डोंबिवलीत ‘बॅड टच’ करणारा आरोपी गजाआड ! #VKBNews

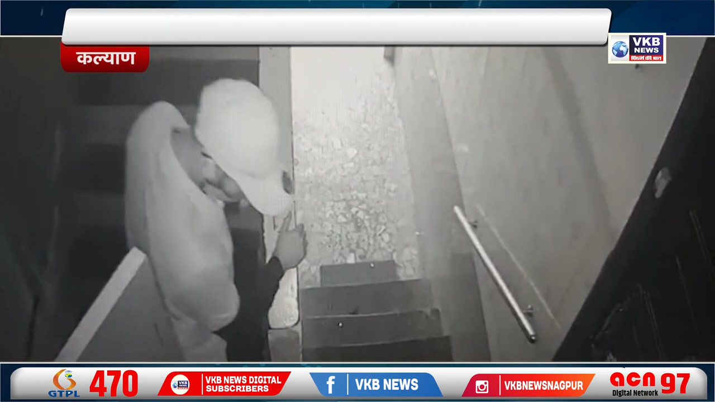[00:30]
तर चाउंचाईत आरोपी सीसी टीवी कैमेरात कैदा ही जाला आरोपीला शोधुन काड़्या सटी पूलिस अनी सीचीडीवी